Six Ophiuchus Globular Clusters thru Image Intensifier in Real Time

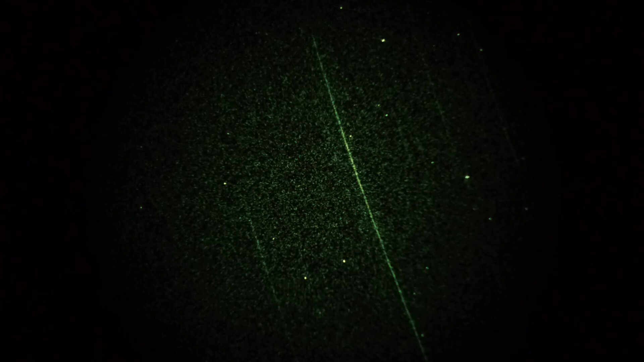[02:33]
Hey, M9. It's even smaller yet than some of the others we've been looking at. This is a magnitude 7.9 globular. You know, Ophiuchus. Not too bad looking. What else do we have? Okay, one more. M14. Let's give that guy a try.
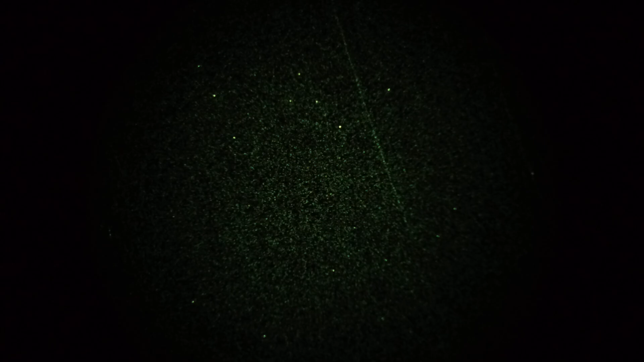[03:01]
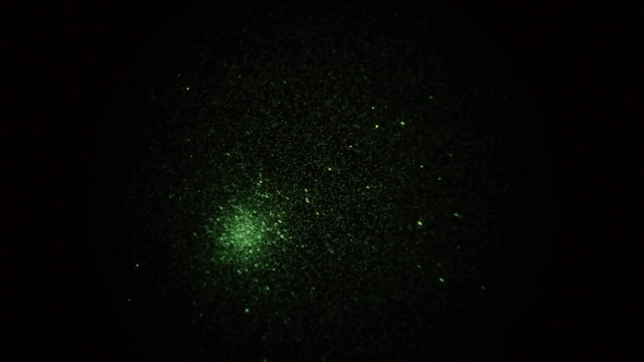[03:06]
Yeah, there we go. Everybody likes this one. M14. Pretty well resolved.